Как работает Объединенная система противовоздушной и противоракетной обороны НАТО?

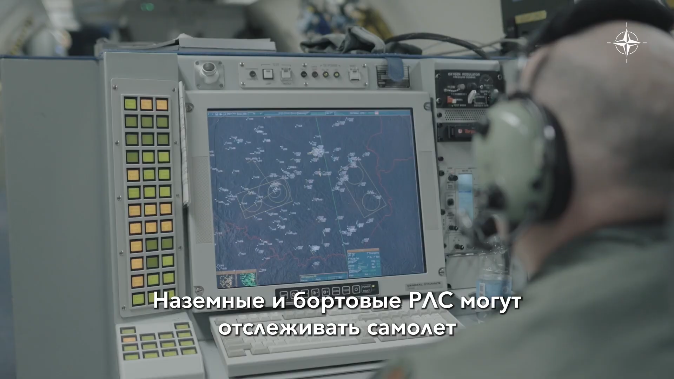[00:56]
Ground-based and airborne radars can track the plane while jets scramble to visually identify it.